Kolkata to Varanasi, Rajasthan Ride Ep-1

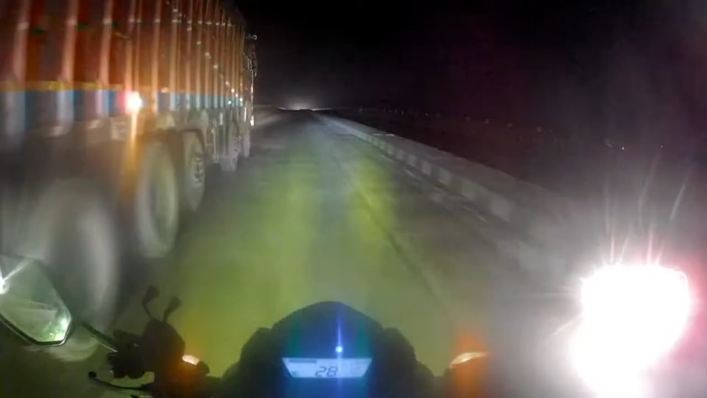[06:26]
বারাণসী জাস্ট এন্টার করে গেছি, এখন বাজে হচ্ছে 7:51, আর এটা হচ্ছে গঙ্গার ব্রিজটা পার করছি।
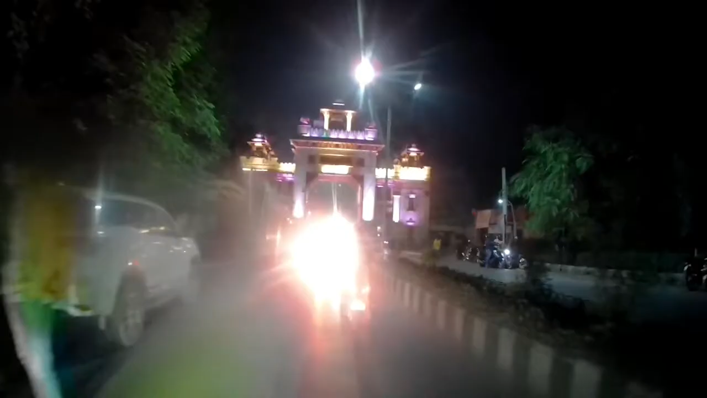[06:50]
তো গেট কিসের গেট জানি না, এ তো দারুণ সুন্দর একটা গেট করিয়ে সিটির মধ্যে এন্টার করছি।